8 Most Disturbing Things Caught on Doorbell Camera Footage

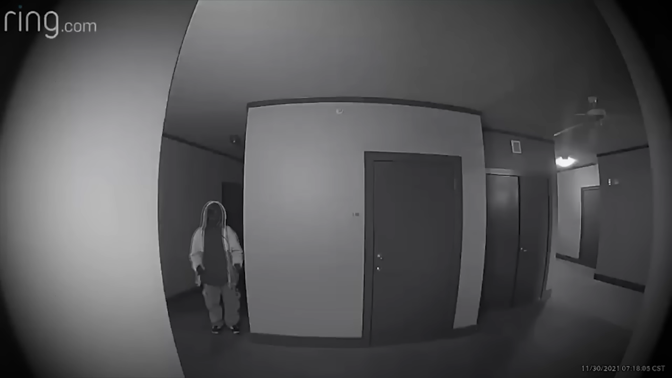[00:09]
On November 30th, 2021, a Twitter user from Dallas reported that her doorbell camera had recorded a suspicious man standing outside of her apartment almost every night for an entire month. According to her tweet, she had already reached out to the authorities, but they hadn't done enough to keep the man away. This is what her ring camera captured. Thank you.
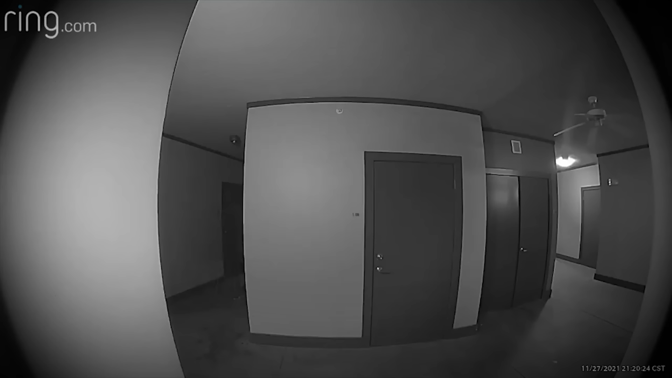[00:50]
In most of the clips, the man can be seen standing eerily still outside of the woman's apartment, possibly waiting for her to come outside. At one point in the video, the man can be heard talking, but his words are difficult to make out.
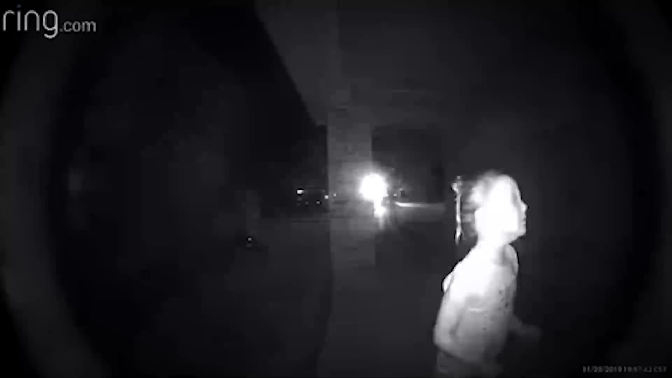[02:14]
The footage shows a little girl holding a flashlight and knocking on the door of an unoccupied house in the middle of the night. Help! Please! Help!
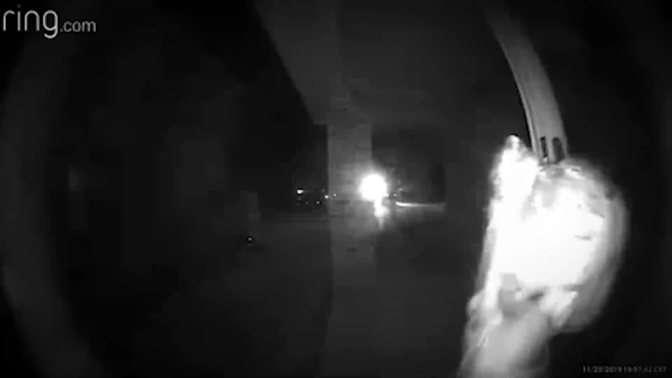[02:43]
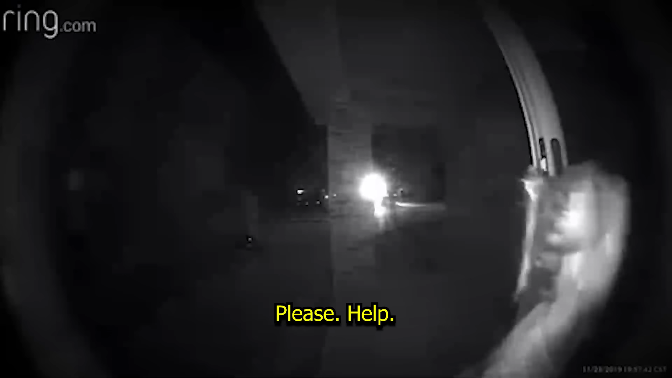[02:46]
Please! Help! The girl is obviously scared, but because nobody else can be seen on the camera, it's hard to tell who or what she was running from. As she continues to knock and beg for help,
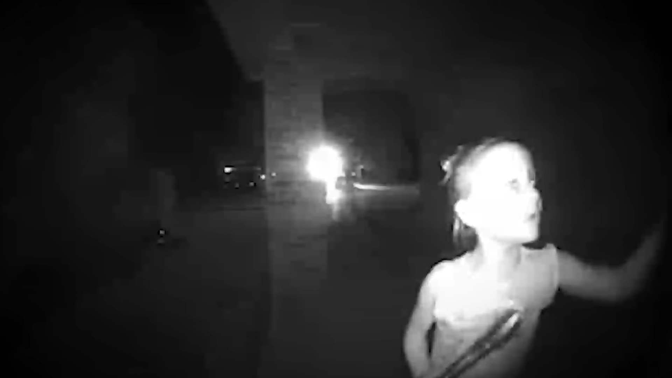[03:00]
she looks over her shoulder several times, but the footage ends abruptly, leaving many questions unanswered. Shortly after it was recorded, the video was made public, and police were notified of the incident. But from what I was able to find, the girl was never identified. Some think that she was being used as bait to get the homeowners to open the door, and several people commented on Facebook and TikTok that they could clearly see a man hiding in the shadows behind the girl, but it was never confirmed whether that's what was happening, or if the little girl was actually in danger and genuinely asking for help.
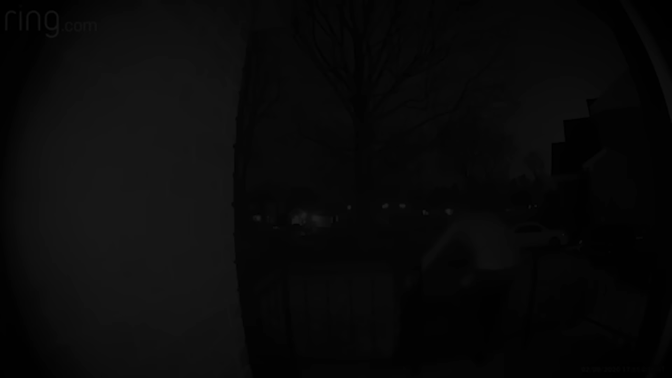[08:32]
This footage was captured at 4.30am on April 29th, 2023. It happened in El Paso, Texas. The video shows a young woman running up to the front door of a house and ringing the doorbell.
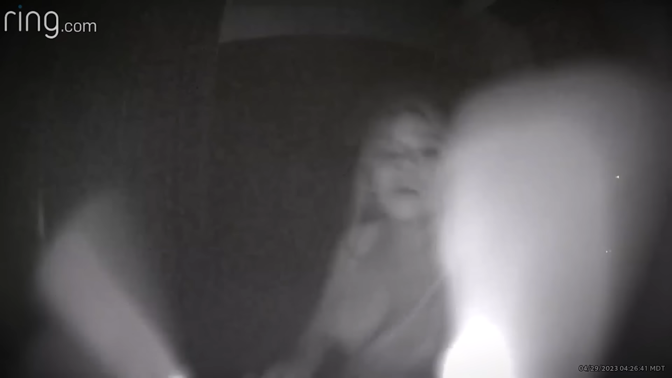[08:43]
Although nobody else can be seen in the frame, terrified she looks over her shoulder multiple times as if she was being followed.
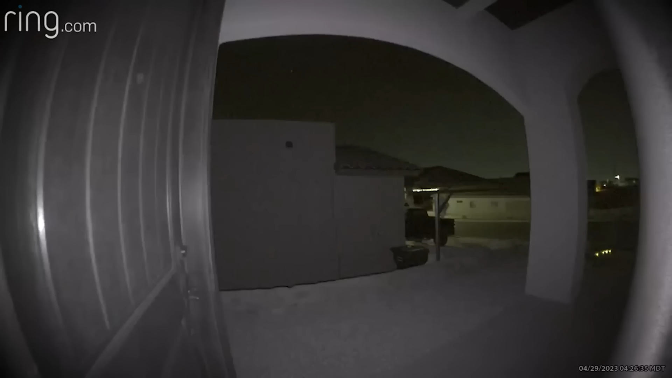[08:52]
Oh. Oh my God.
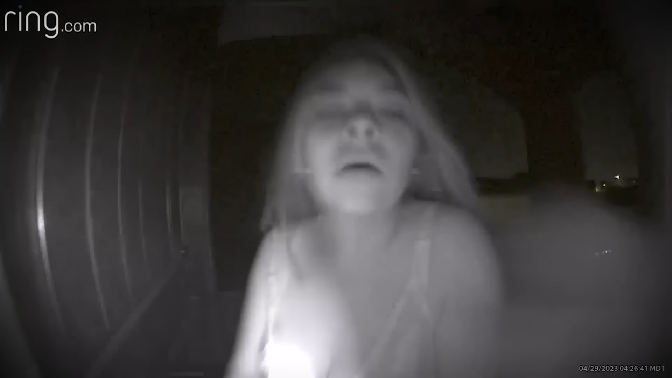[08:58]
Oh my God. PLEASE.
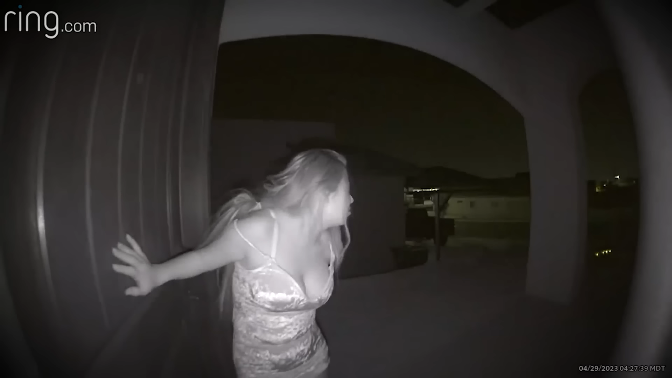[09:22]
The woman begs for help And starts crying when nobody answers the door And
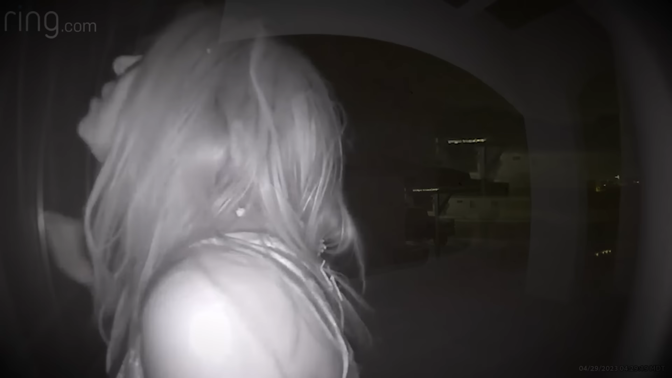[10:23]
After a few minutes of waiting A car's headlights illuminate the driveway And the woman walks down the steps towards it It's possible that she got in the car
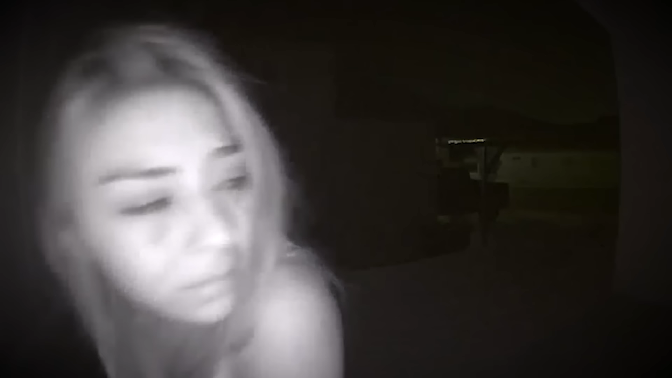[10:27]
But this wasn't caught in the ring camera As soon as the footage was made public Many people started speculating That the woman might have been the victim of trafficking And was trying to escape her captors But others believe that she had a totally different motive Several viewers mentioned that If she really had been in danger She wouldn't have hid from the neighbors When she saw their driveway lights turn on Another thing that